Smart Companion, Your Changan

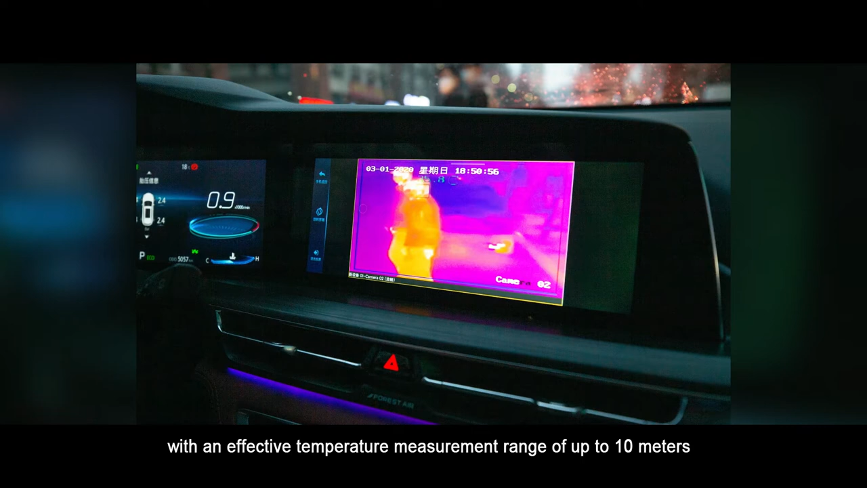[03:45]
With an effective temperature measurement range of up to 10 meters and maximum measurement error of ±0.2 degrees,
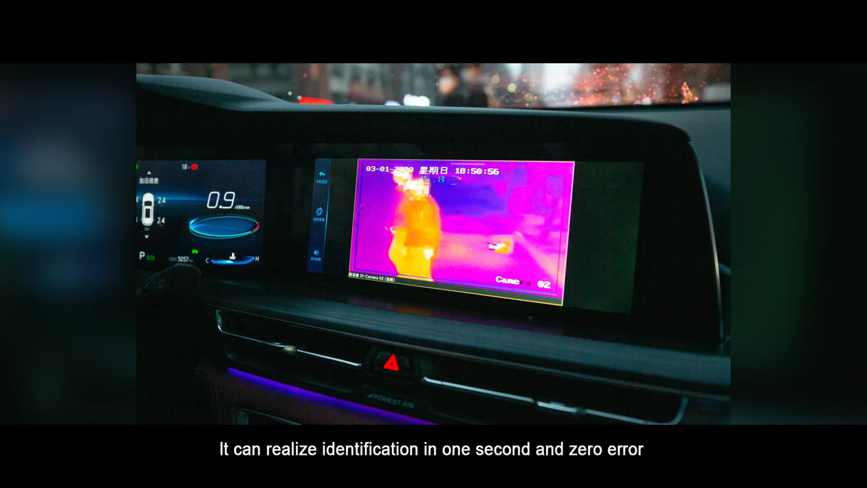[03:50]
it can also realize identification in a second and zero error and truly achieve non-contact body temperature measurement,